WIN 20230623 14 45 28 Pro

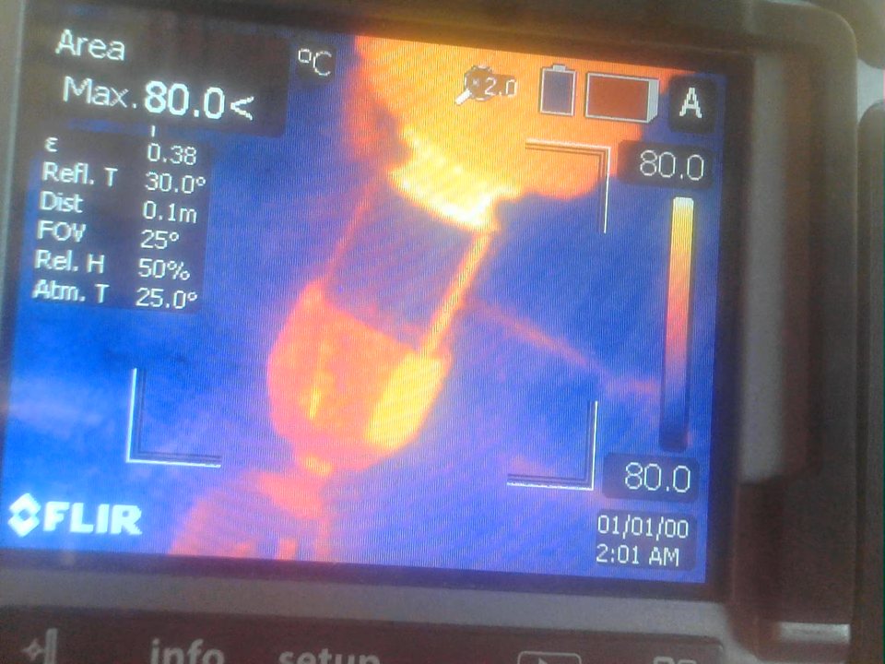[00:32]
On screen: max 80.0°C
Ratio of X to Z of 80 for the total feed distance on the surface of 10 millimeters and a total feed distance in the Z of 0.125 millimeters in plunge, basically. So I'm going to turn the spindle on to 30,000 rpm and start the deposition There we go, okay